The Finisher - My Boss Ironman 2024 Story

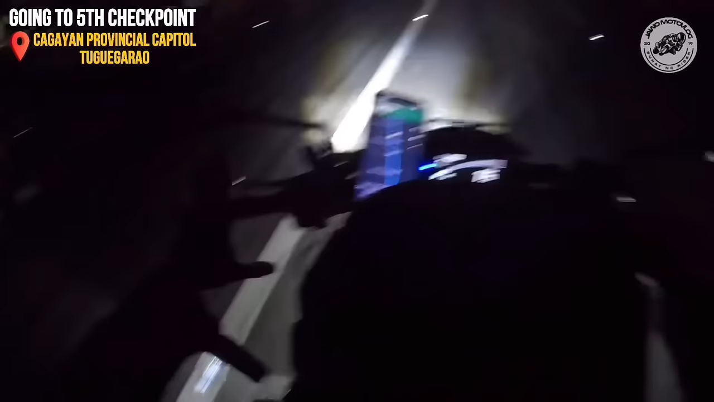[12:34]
Again, another 2 hours and 30 minutes. Tugigaraw naman tayo guys, tugigaraw.
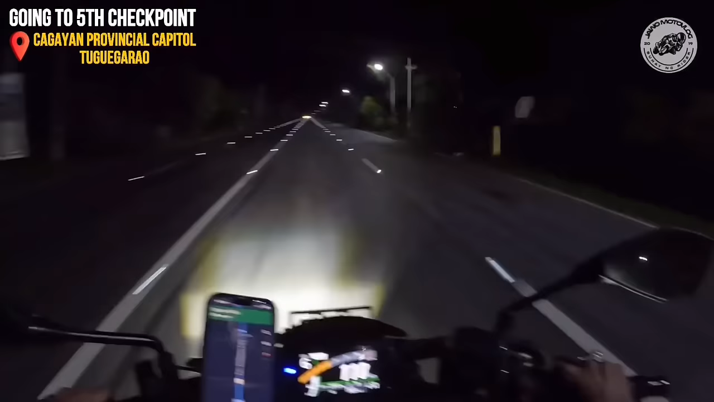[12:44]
2 hours and 30 minutes, tugigaraw. Eto, diretsuhan na to, diretsuhan na. Uy, grabe. Zero visibility. Kala ko usok fog pala to. Wala akong makikita.
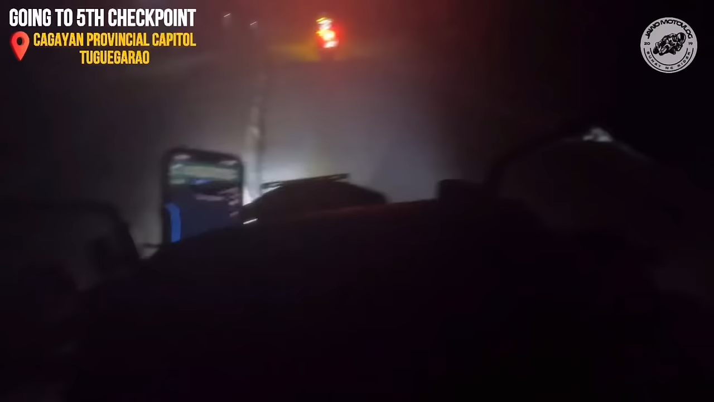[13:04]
Buti na lang, meron tayong fog light. Epekto ng fog light. Fog light.